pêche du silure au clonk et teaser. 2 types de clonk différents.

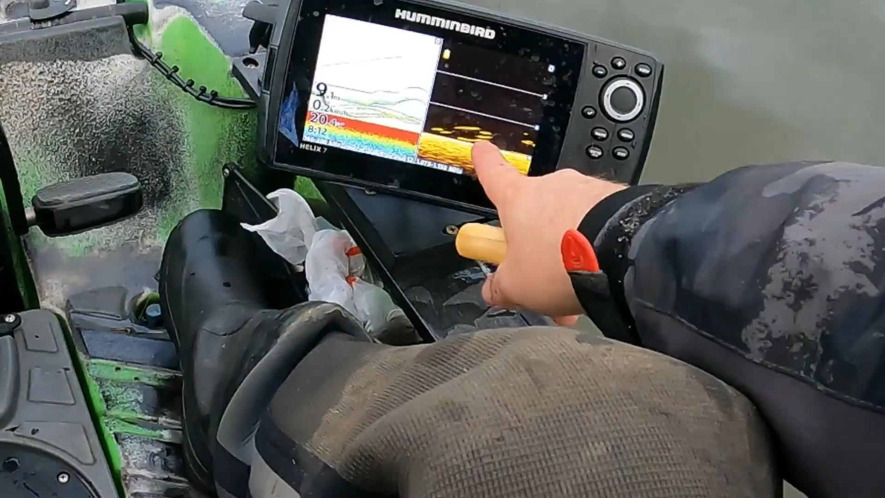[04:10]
J'ai l'impression que c'est des petits quand même là. Là, c'est beaucoup du petit. Je vais pas les laisser prendre. Regardez. Regardez tout ce qui monte là, ça c'est des petits.
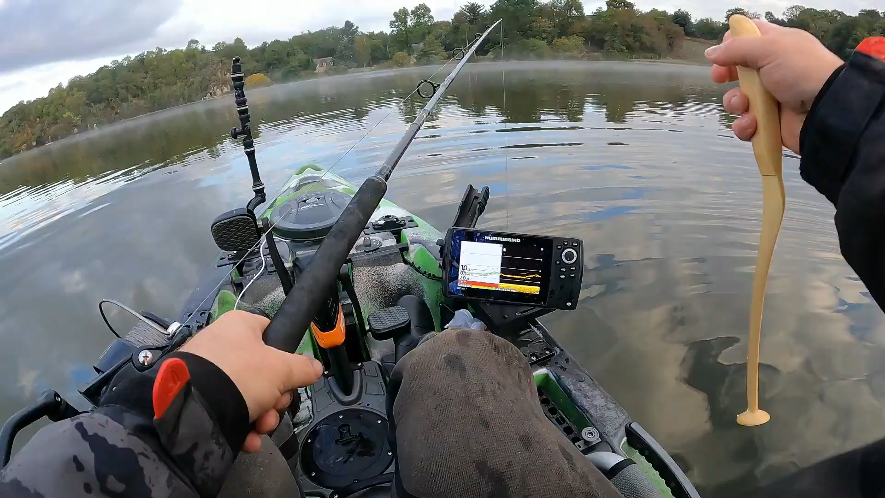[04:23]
Hop, il y en a un qui est dessus. Il y en a même plusieurs.
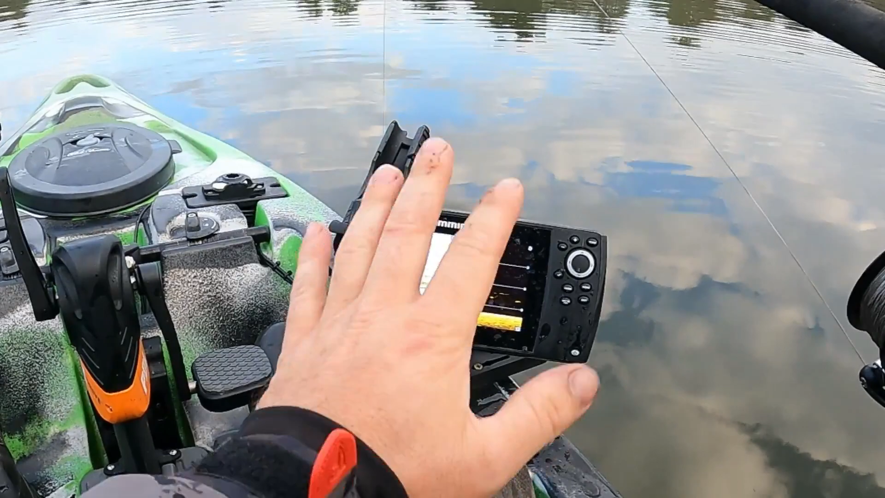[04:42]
Pour des très gros, il faut dans les 1m20, 1m30, je pense. Hop, on est 1, 2 là.
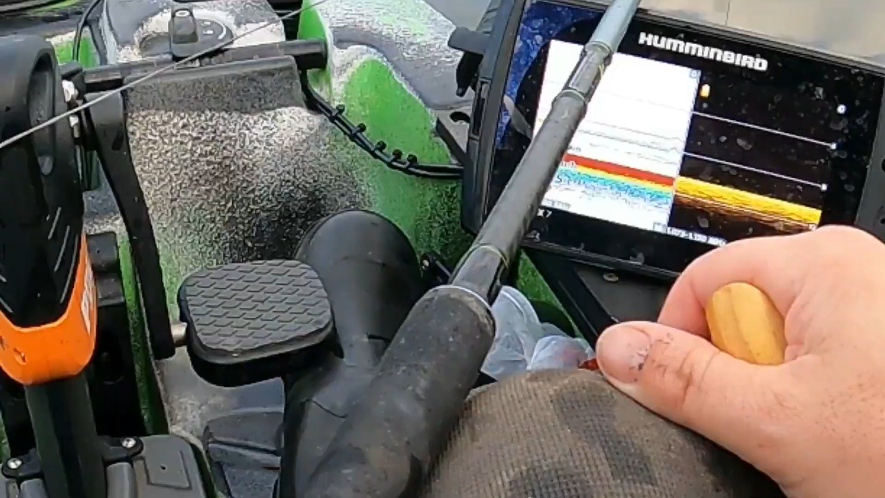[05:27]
Il y en a un là, c'est pas très gros, Il y en a deux.
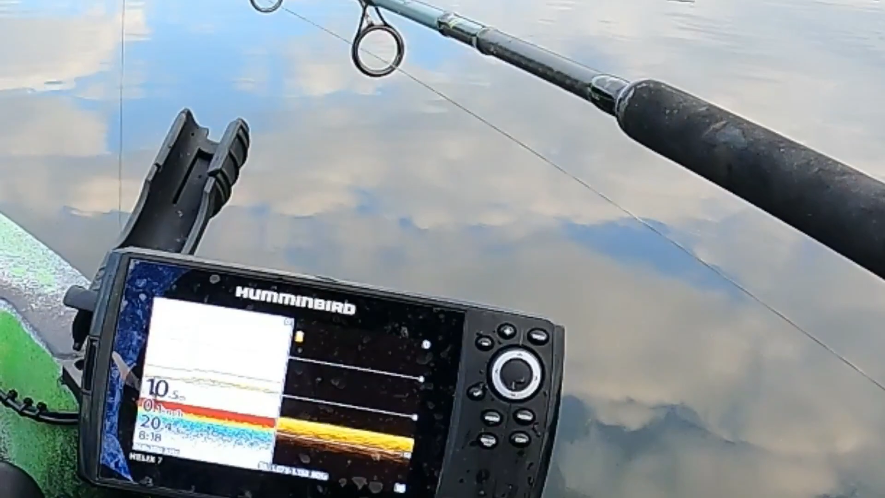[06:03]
Hop, et ben il redescend. Bon, et ben je pense que ça va être compliqué aujourd'hui, j'ai l'impression.
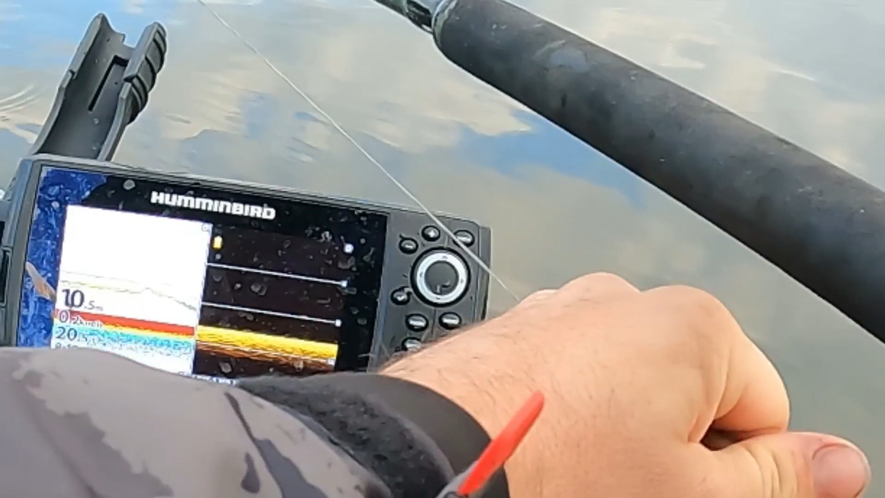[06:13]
Même les petits ont l'air d'avoir du mal quand même à prendre.
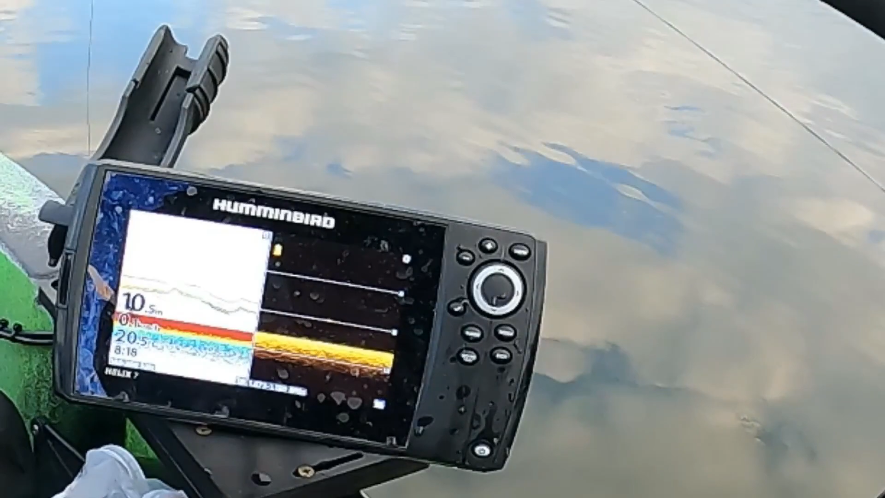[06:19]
Alors, tu vois quelque chose? Il y a un qui est monté, mais il était pas gros. Mais j'ai que du petit qui monte. Gros pépère. Là, il y a un 2 mètres. Ah, l'enfoiré, il viendra pas dessus.
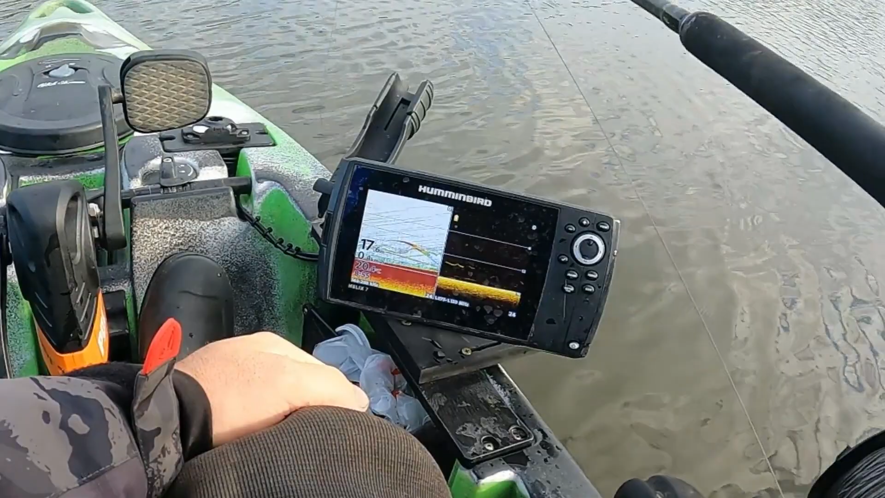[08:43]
Un mammouth. Un mammouth. Hop là. Là. Là, il y a un gros client.